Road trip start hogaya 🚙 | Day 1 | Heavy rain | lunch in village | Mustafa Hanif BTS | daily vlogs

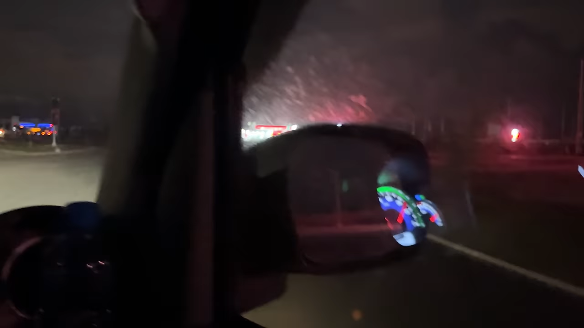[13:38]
ساتھ ہی سرویس ہیری ہے لیکن وہ آباد نہیں ہوا ہے تو اس کے بعد جو دوسرا یہ دیکھنے شیشے کی کیا حالت ہوئی ہے بلکل کچھ نظر نہیں آرہا
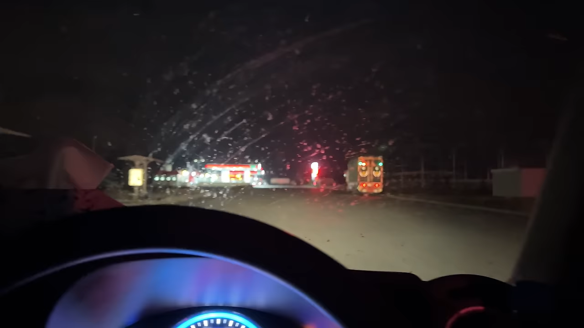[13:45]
کیونکہ اس موٹر وی کے اوپر عجیب وہ غریب کیڑے ہوتے ہیں وہ کیڑے آگے جو نا یہ آپ کی جو شیشہ اس سے ٹکراتے ہیں تو اس کے نشان بن جاتے ہیں اب آپ اس کے اوپر
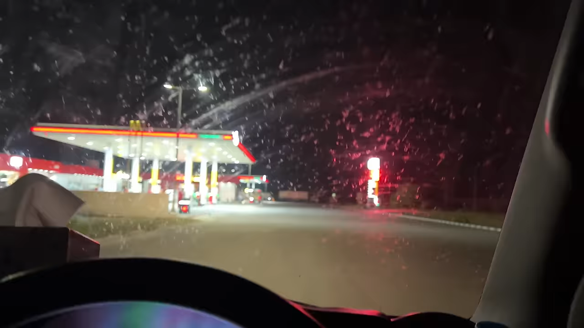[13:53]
جتنا بھی یہ وائپر اور یہ سب کر لینا نشان جاتے نہیں ہیں تو میں یہاں سے
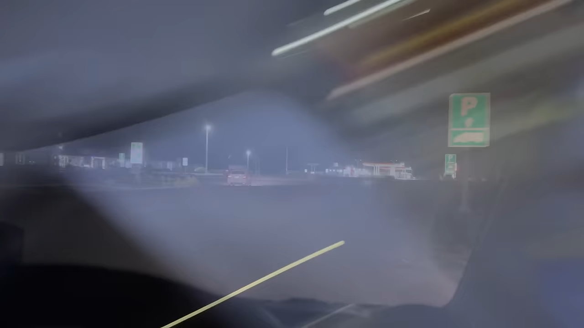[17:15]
بھائیوں اور اب میں ایک اور گیس ٹیشن پر پہنچ گیا ہوں گو کے
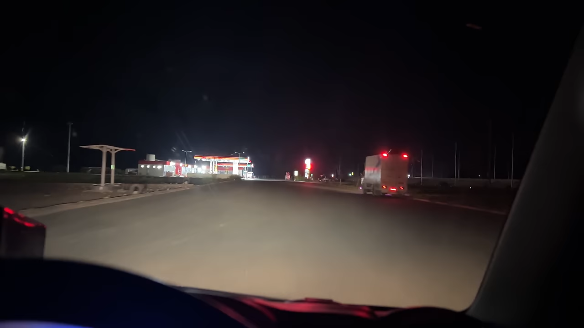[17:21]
لیکن میں ملتان سے بہت زیادہ پیچھے ہوں اب ہم یہاں پر پل کرتے ہیں گاڑی کو پھر دیکھتے ہیں تو